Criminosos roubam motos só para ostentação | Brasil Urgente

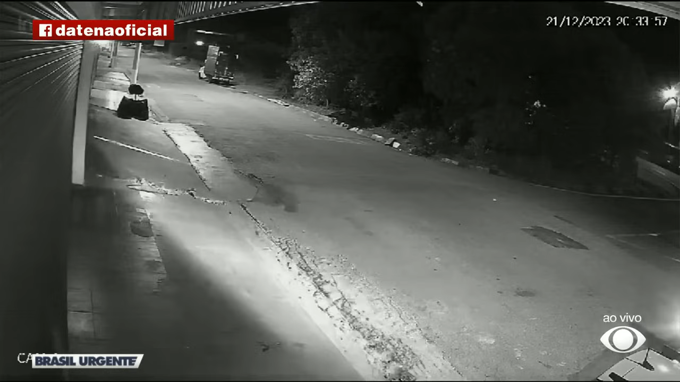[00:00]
A vítima, uma mulher, está chegando em casa de moto em Cotia, na região metropolitana de São Paulo.
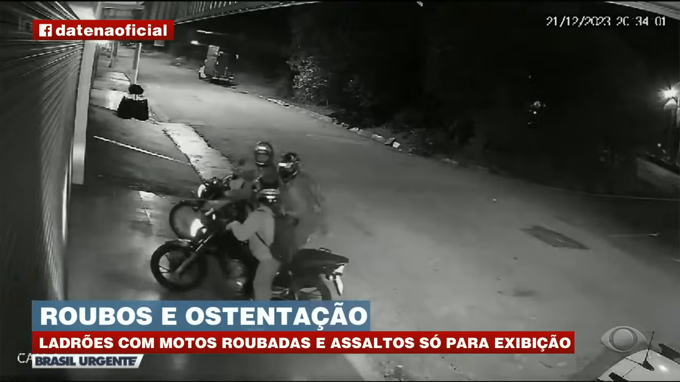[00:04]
Ela não percebe, mas dois criminosos estão próximos, também em uma motocicleta. Quando ela sobe a calçada para estacionar o veículo, os ladrões fazem a volta e anunciam o assalto. O garupa, que está armado, desce e já exige que a vítima entregue a moto. Ele assume a direção do veículo e os dois vão embora. Na sequência, um carro que estava estacionado dá a ré e deixa o local. Ainda não se sabe se este veículo estaria envolvido no crime.